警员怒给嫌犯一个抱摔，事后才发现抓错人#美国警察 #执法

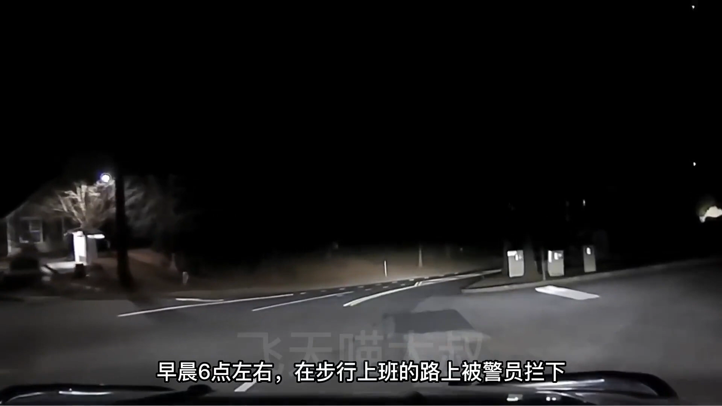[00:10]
29岁的泰勒卡纳里斯早晨6点左右在步行上班的路上被警员拦下因为街道报警称有些人闯入了汽车内盗窃而泰勒刚好符合可疑人员的描述
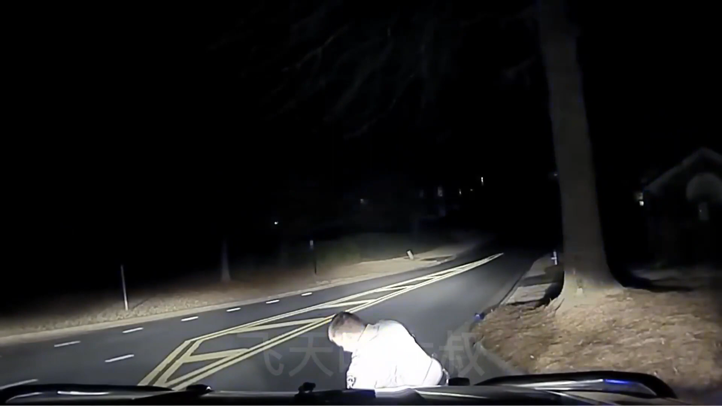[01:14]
泰文还没来得及搞清楚情况就被迈克尔警员报刷了这里要说到的是根据报警的描述是男性 冒衫 双肩背包这是很模糊的描述可能很多人都会匹配迈克尔警员也说了是拘留而不是被捕那也说明了目前正在调查阶段因为仅凭描述很难确定泰勒就是嫌犯但是迈克尔警员目前的调查就是一个保衰